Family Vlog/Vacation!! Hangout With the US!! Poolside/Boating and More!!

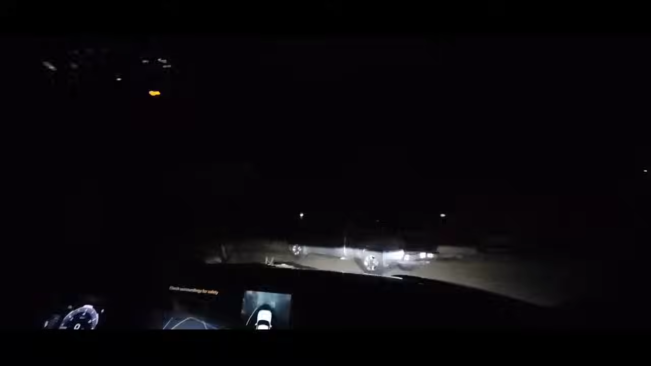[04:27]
Alright, we found our way. But let's see. So yeah, we can only see like, can't see all that much.